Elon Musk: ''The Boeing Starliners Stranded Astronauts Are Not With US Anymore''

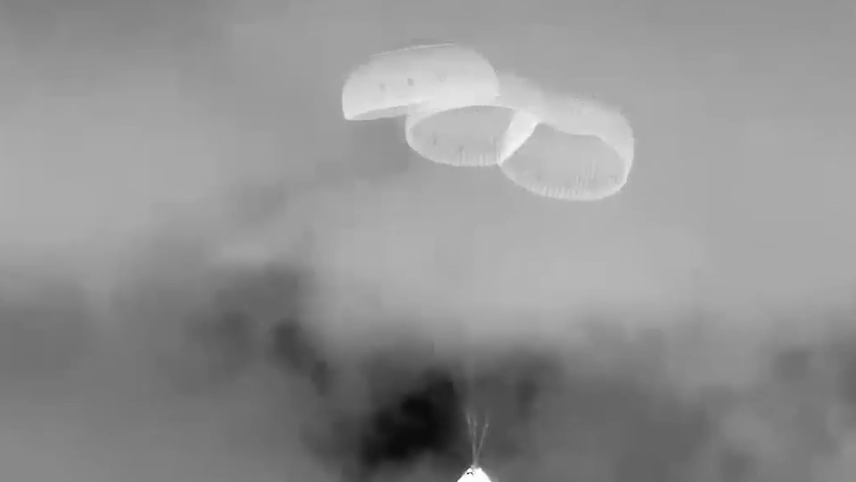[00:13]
Boeing's Starliner capsule has successfully returned to the Earth from the International Space Station without its crew on board.
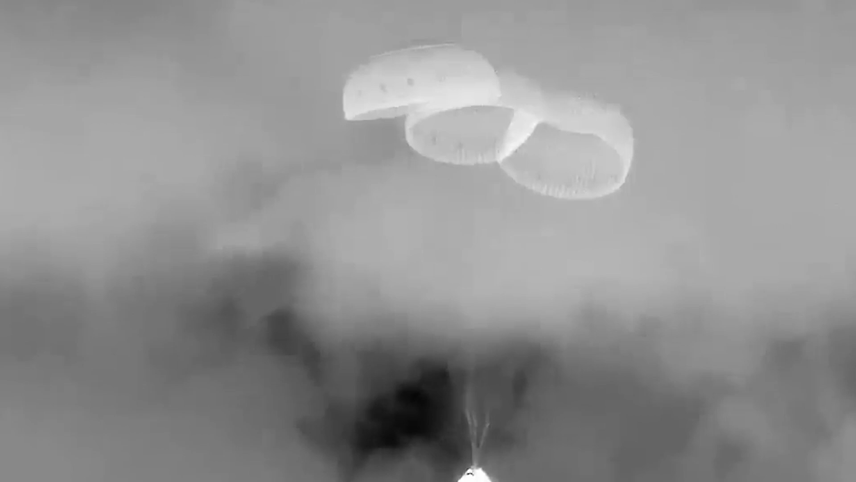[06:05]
the spacecraft landed safely eight days after the journey.